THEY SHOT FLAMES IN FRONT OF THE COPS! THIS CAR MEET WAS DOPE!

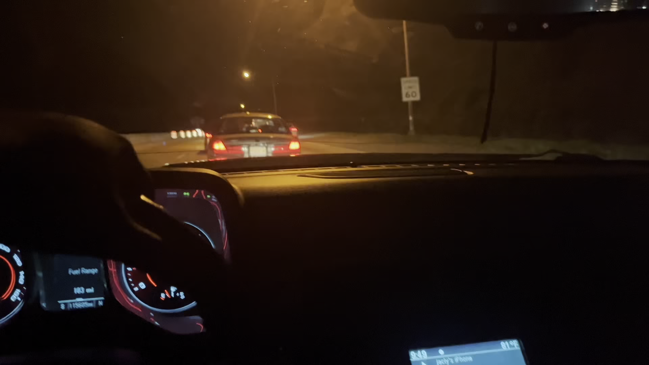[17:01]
Like, we in traffic, but I thought it was something simple. But now I see paramedics coming up in my rear view. I don't know if I can see them or not. I hear them for sure. But I don't know which way they're trying to get to.